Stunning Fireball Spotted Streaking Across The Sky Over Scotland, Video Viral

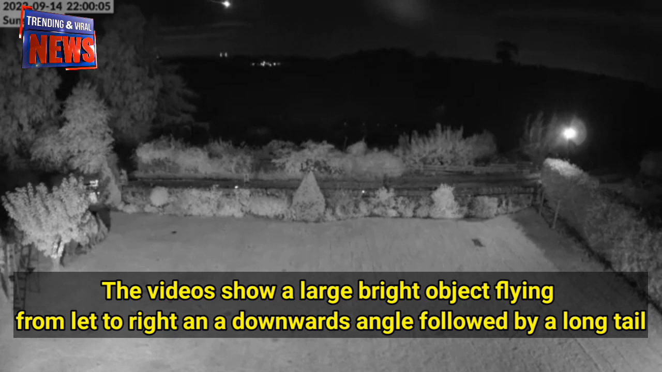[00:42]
The video shows a large bright object flying from left to right and a downwards angle followed by a long tail.
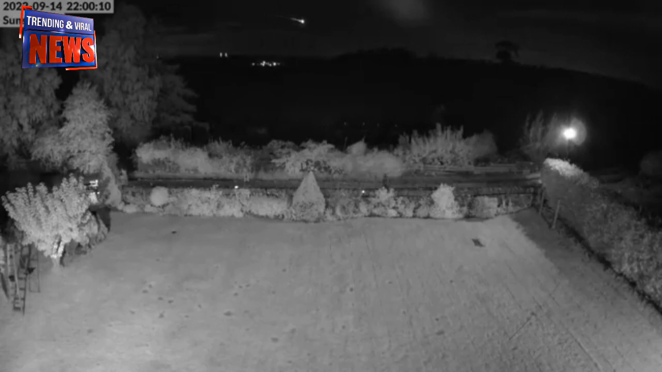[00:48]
Netizens reported hearing a loud bang as the object entered the Earth's atmosphere and crossed the skies above Scotland.